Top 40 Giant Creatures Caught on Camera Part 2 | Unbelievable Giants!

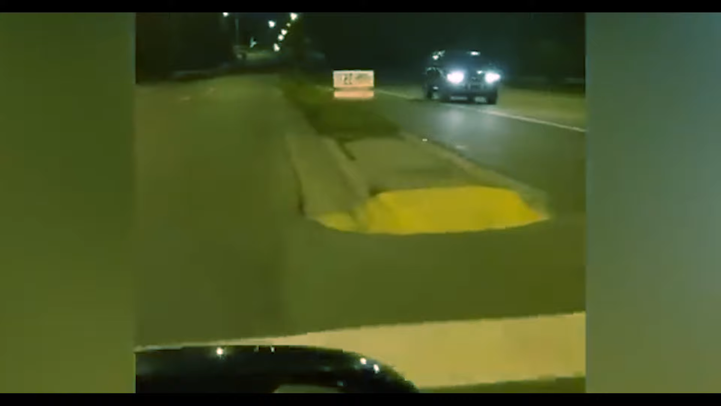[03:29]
In this remarkable video, a moose, standing more than eight feet tall, was caught on camera as it walked down a road at night.